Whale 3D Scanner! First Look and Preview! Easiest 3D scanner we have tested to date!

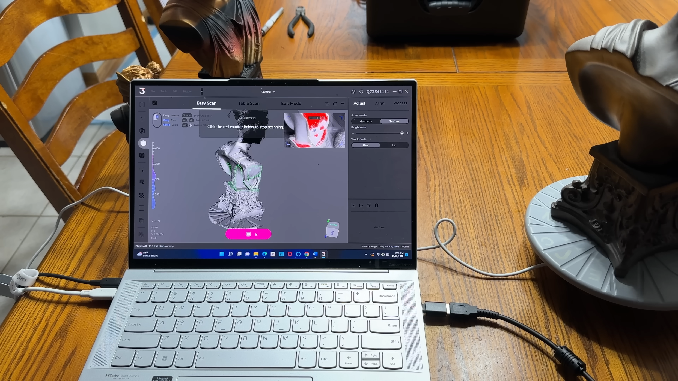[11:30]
Now, the other thing that's so cool about this is that you don't need any markers. I'm used to using these markers to be able to kind of keep track of the actual graphics, right?
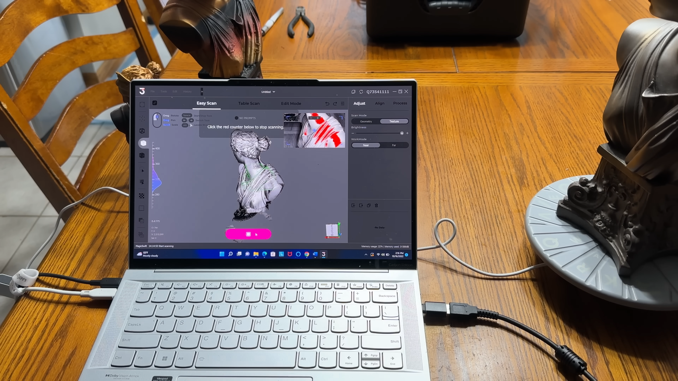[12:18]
And once I'm done capturing everything to my satisfaction, all I have to do is press this button right here and I'm done.
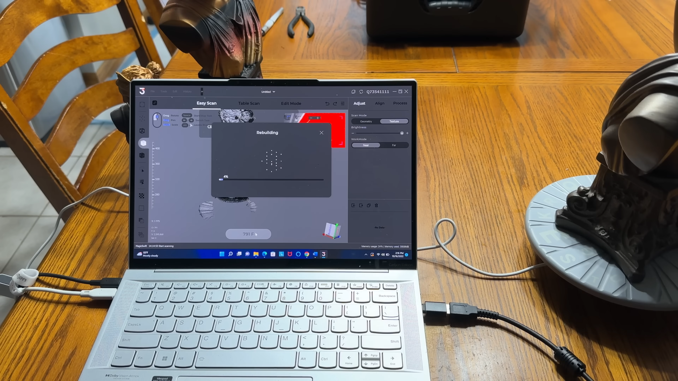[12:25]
All right. So the processing is complete and you can see here that this for, for,
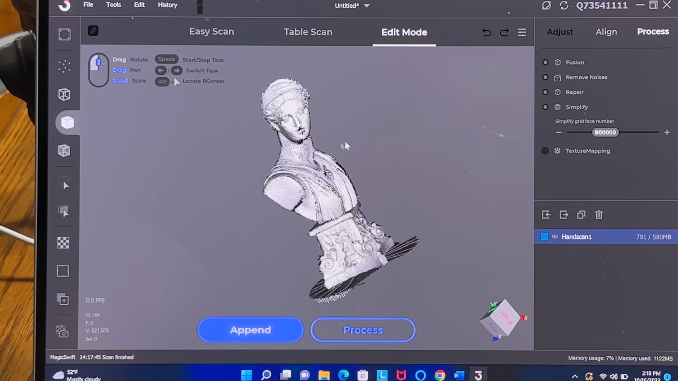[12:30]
for the effort that I put in there, you saw how much time it took. There's some spots that I missed. I can clean that up a little bit later.
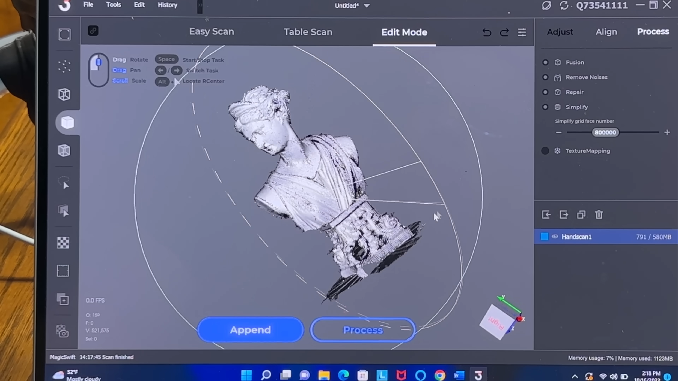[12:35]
That was pretty good. That was fast, right? We're going to go ahead and process it, right?
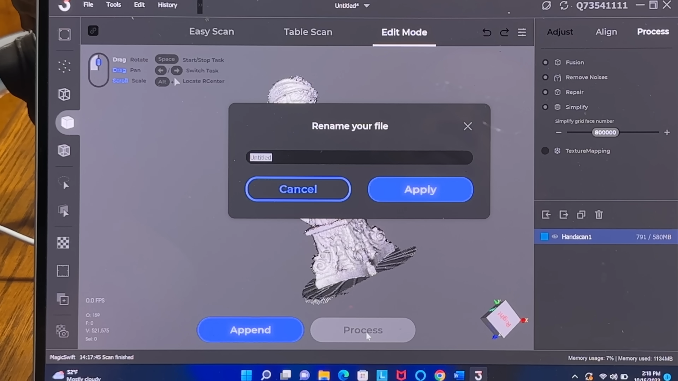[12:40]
I'm just going to go ahead and cancel this. I'm going to let it go ahead and process just to see what we get out of this. Cause I just want to show you, I could actually go back. I can take my time.
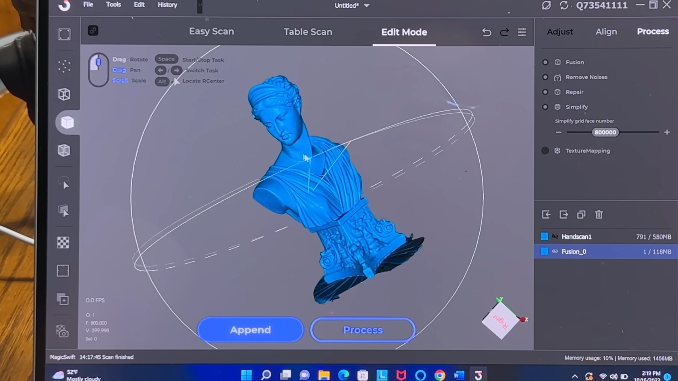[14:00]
Awesome. Look at that. We're going to go ahead and get a little closer that
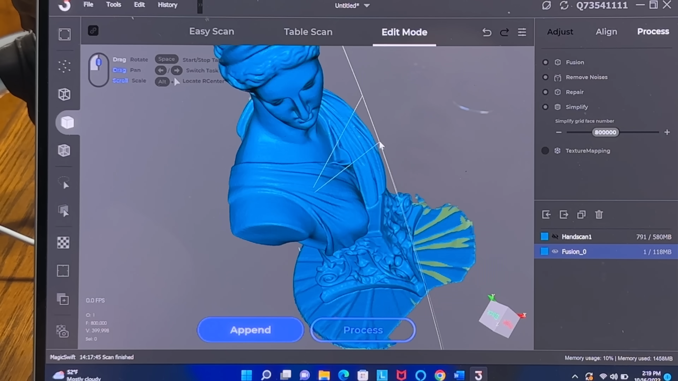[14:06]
my friends is one fantastic scan. Look at the hair.
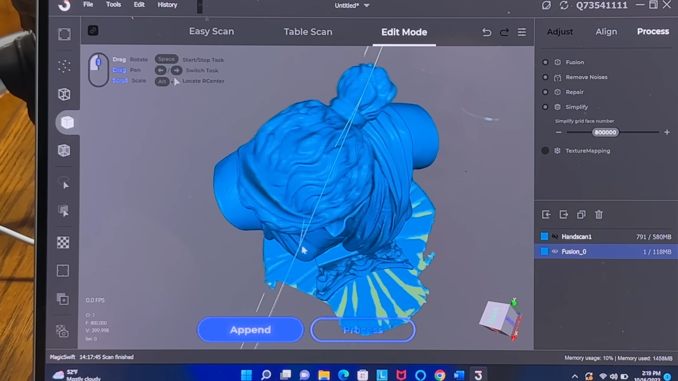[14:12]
See that how that looks and you saw how much effort there was.
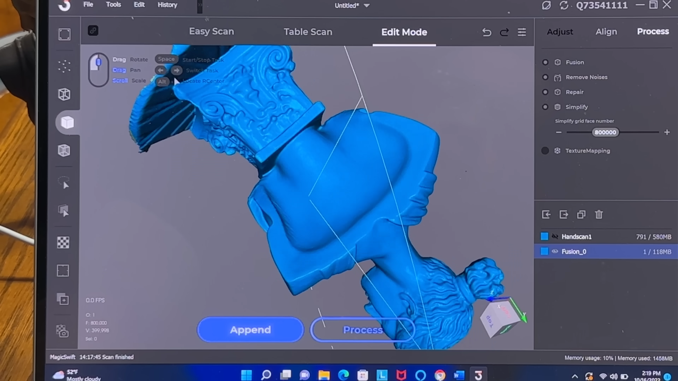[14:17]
Look at the back right there. Let's look at the bottom. Look at that. Look at all that detail.